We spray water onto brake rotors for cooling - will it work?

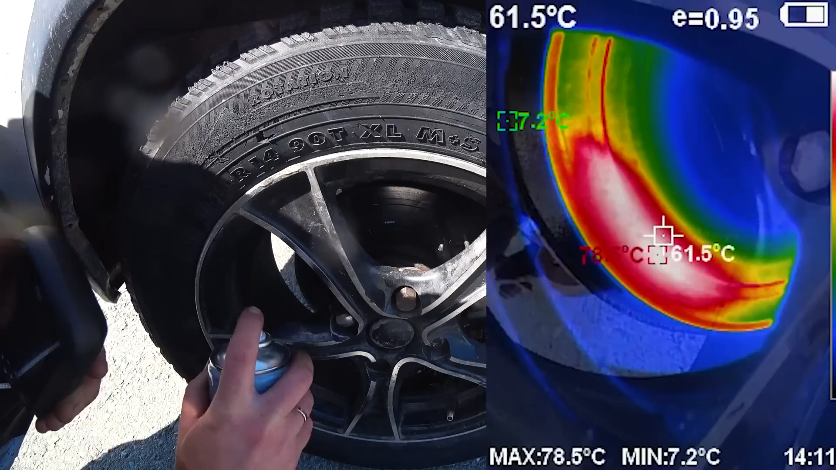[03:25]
On screen: spot 61.5°C, max 78.5°C, min 7.2°C
Isn't that something? I saw 84. You saw 84? Uh-huh.
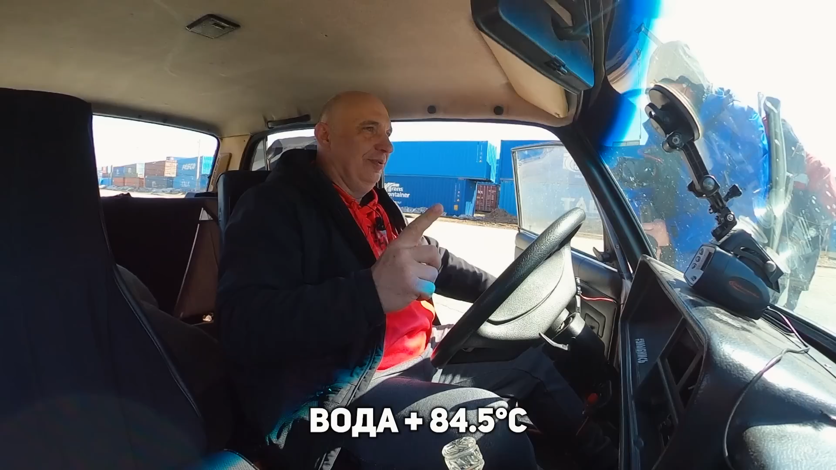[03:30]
I think we should try that again. 60.
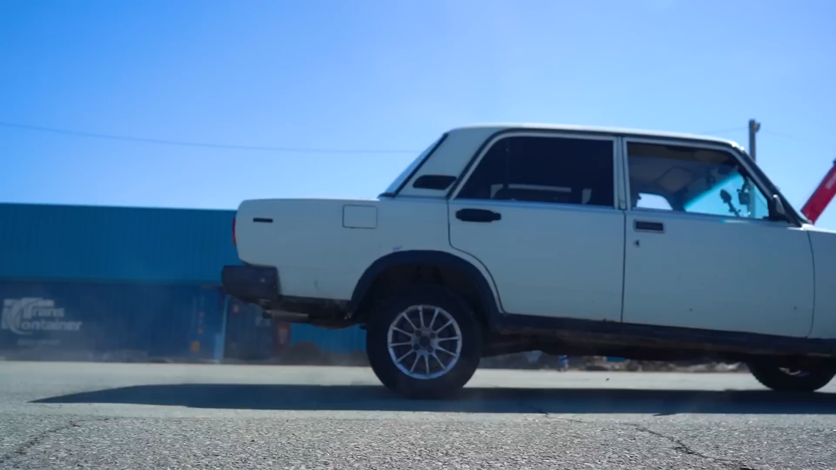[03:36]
Oh, we're a little bit further. I let off the brakes to stop the spring.
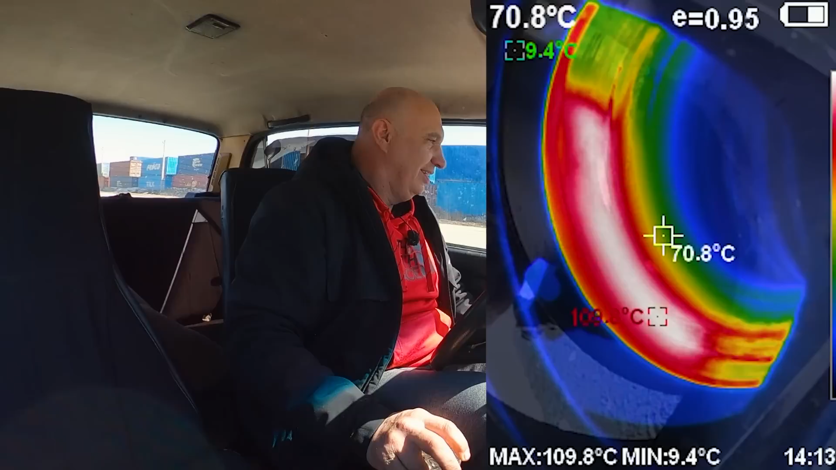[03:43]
On screen: spot 70.8°C, max 109.8°C, min 9.4°C
I just saw 111. How much? 111.
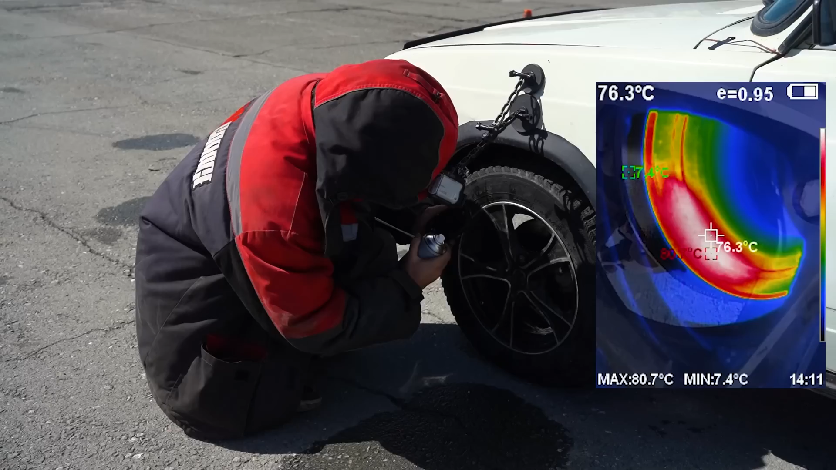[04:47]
On screen: spot 76.3°C, max 80.7°C, min 7.4°C
And keep in mind to release the brakes to prevent the jets from spraying. How much? 74.
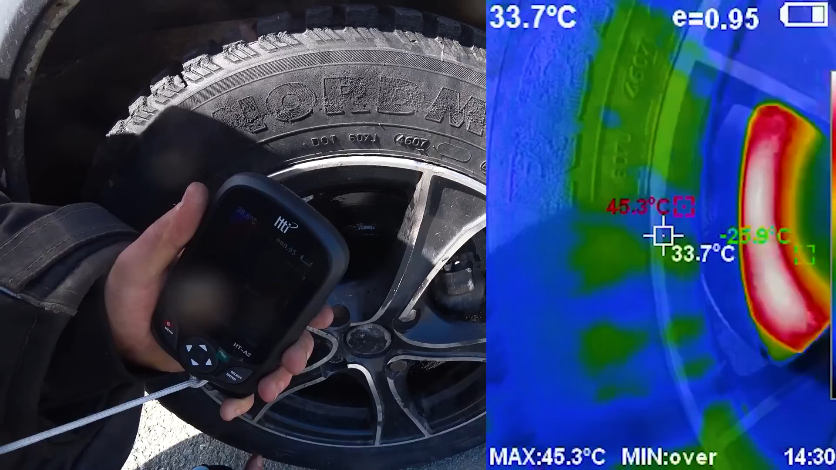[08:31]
On screen: spot 33.7°C, max 45.3°C
What do we got? Did you say 54 or 64?
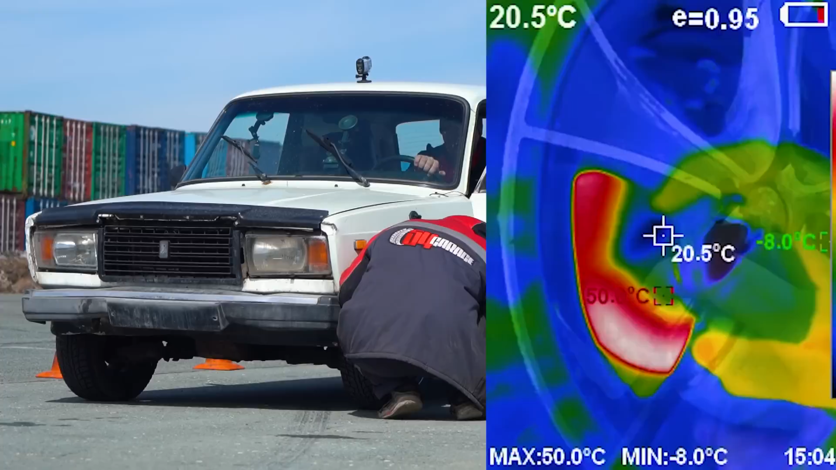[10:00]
On screen: spot 20.5°C, max 50.0°C, min -8.0°C
59. All right, so the temperature has risen compared to all of the alcoholic compounds.